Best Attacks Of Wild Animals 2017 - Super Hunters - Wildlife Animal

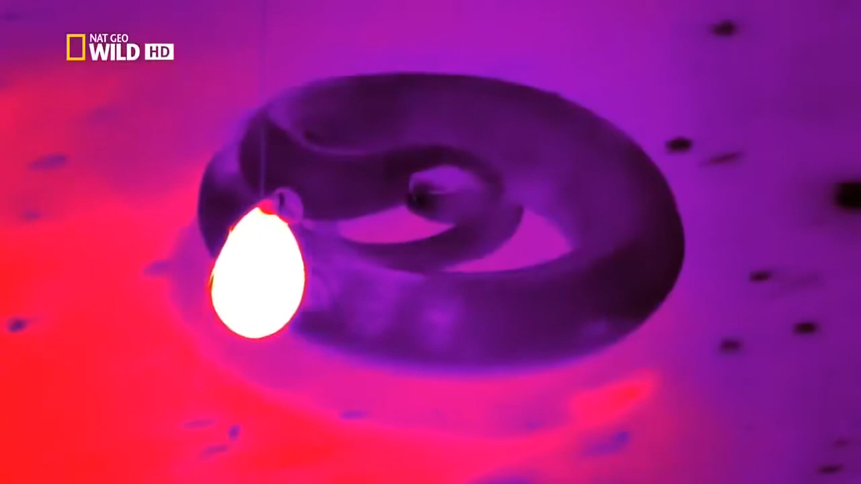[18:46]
Эта замедленная съемка показывает пугающую скорость и точность змеиного сверхчутья.
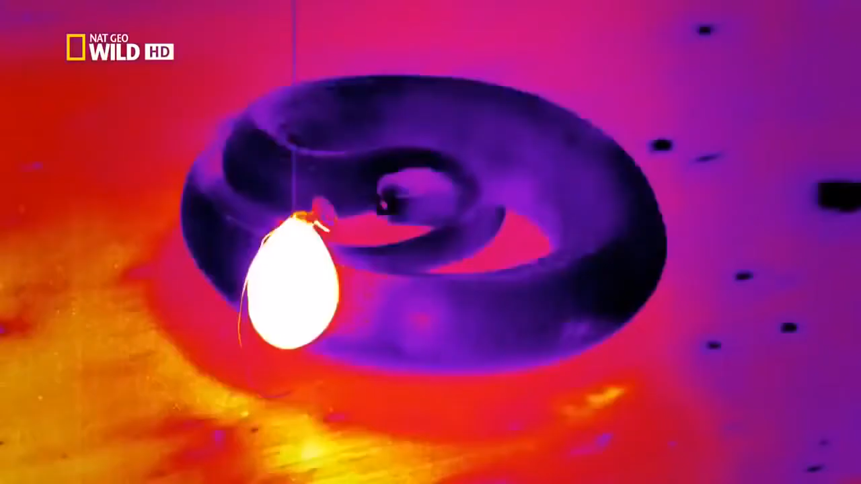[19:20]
И все это в полной темноте.